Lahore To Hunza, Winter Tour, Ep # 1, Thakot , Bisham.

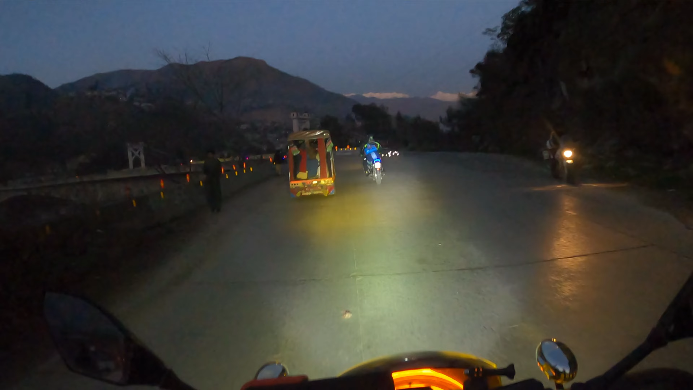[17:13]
ये जी बटग्राम का आखिरी इलाका और दिस इज द ब्रिज ऑफ बटग्राम।
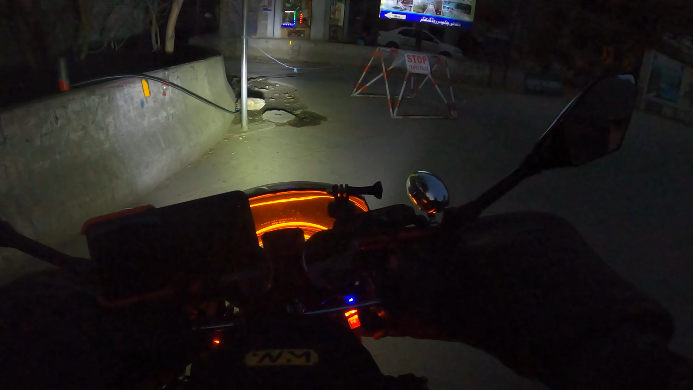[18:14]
लें जी दोस्तों, बिशाम हम पहुंच चुके हैं और यही हमारी डेस्टिनेशन थी।